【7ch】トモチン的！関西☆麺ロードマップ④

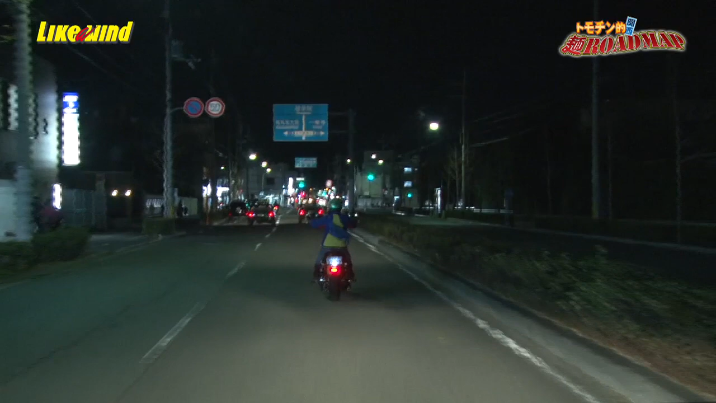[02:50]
愛車を走らせること40分いよいよ一乗時エリアに潜入ですおーラーメンスイート入りまーすお、お、ニンニクニンニクラーメン大倉おーこの右にあるのはおー親友なんかいい名前やねチンで遊ぶっていう親友
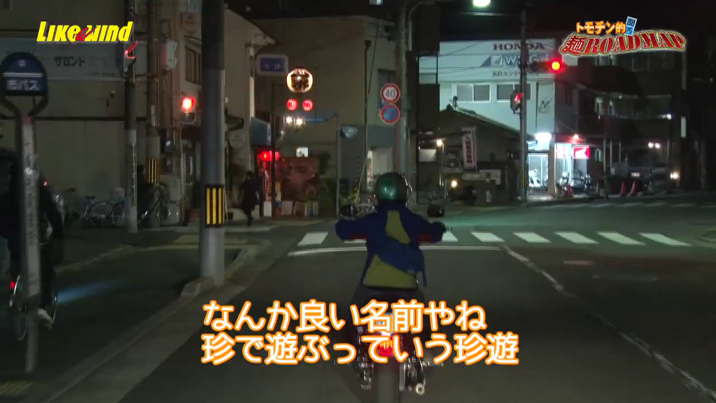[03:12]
それ下ネタ?
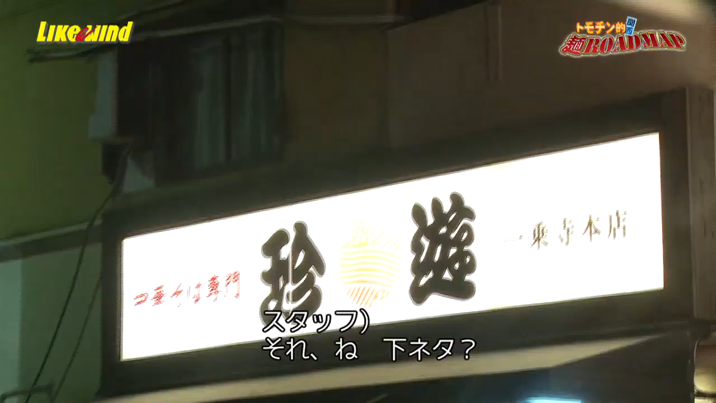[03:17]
いいよ別のしちゃいますよおースケ様石上寺ブギーやてスケ様
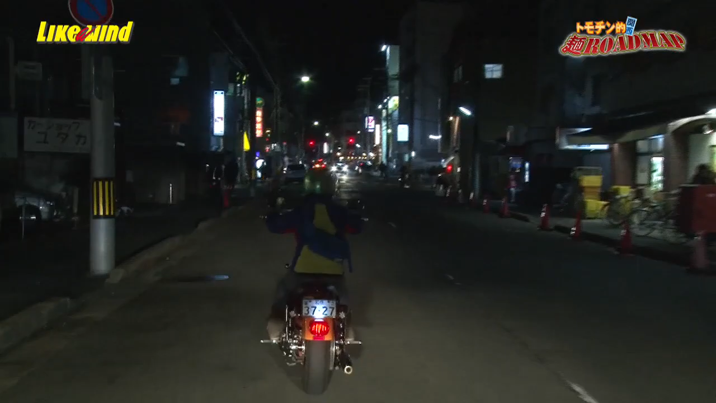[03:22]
ほんほんほんほんなんかラーメンラーメン池田やんえーでも多いねほんとになんか飯多いめっちゃ激戦空あと右手にもねなんかあるよラーメンそして